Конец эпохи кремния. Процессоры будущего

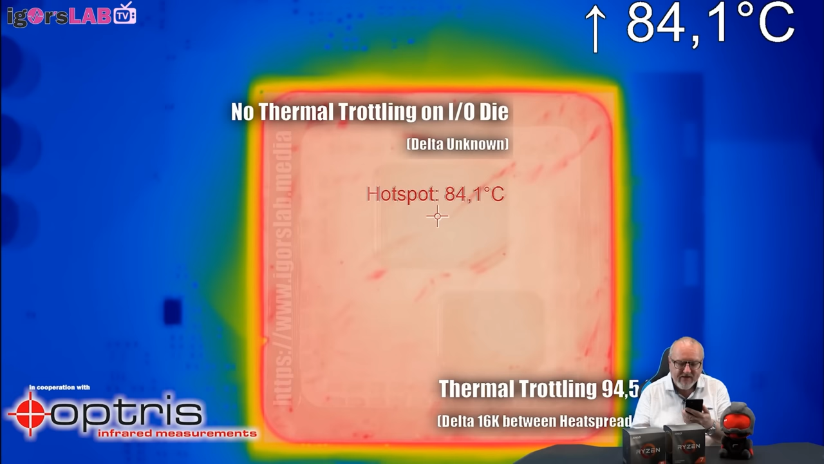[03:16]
On screen: max 84.1°C
где небольшие процессорные кристаллы на 7-нм техпроцессе даже без разгона легко греются выше 90 градусов.